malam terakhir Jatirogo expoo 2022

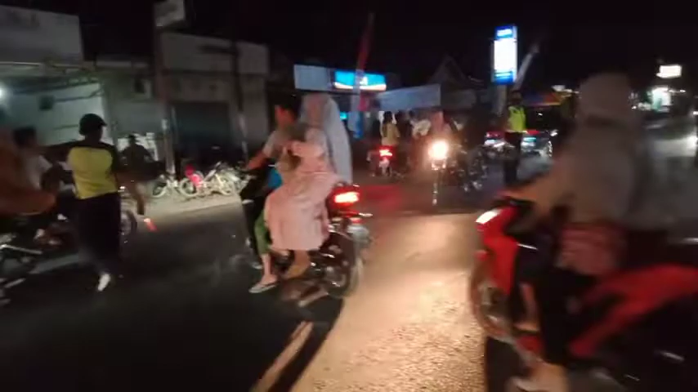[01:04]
kemungkinan besar kemarin karena malam minggu tulur jadi banyak sekali riwari anak muda